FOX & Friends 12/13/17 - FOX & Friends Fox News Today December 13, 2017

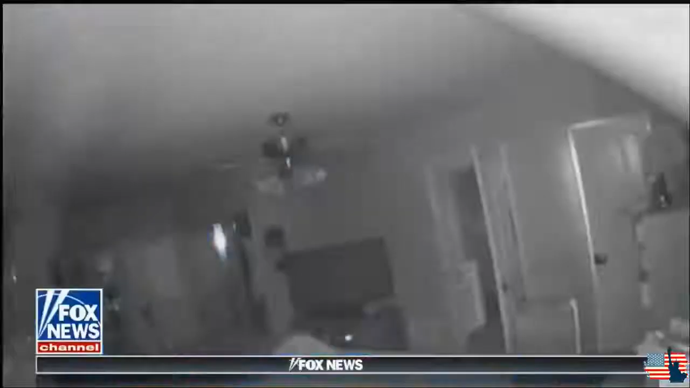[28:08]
first up a wanted thief in a santa hat watch right there
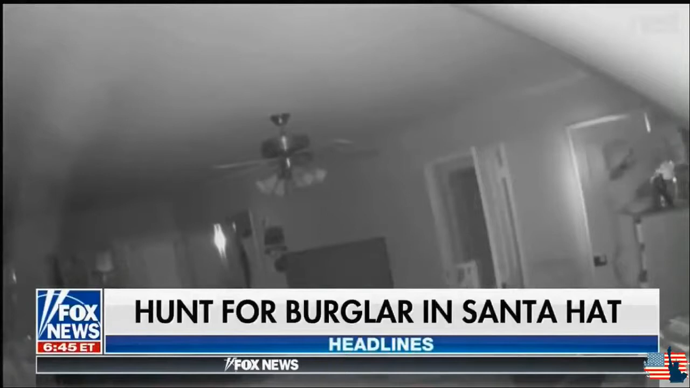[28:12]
caught on camera terrorizing homes in the hollywood hills you can see the grinch breaking through a back window helping himself to jewelry and anything else he can get his mitts on police say he's hit
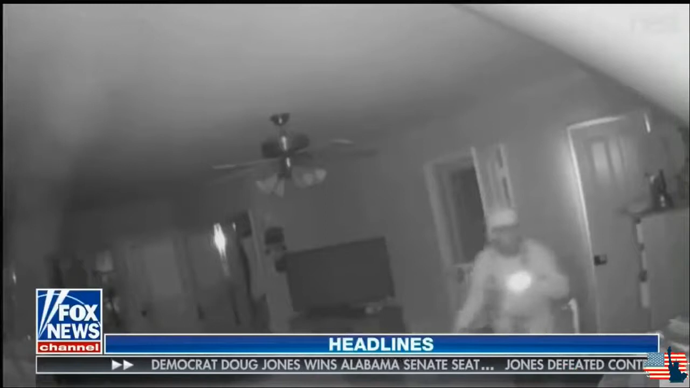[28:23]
at at least two houses in the lavish area so far this year and the festival of lights has begun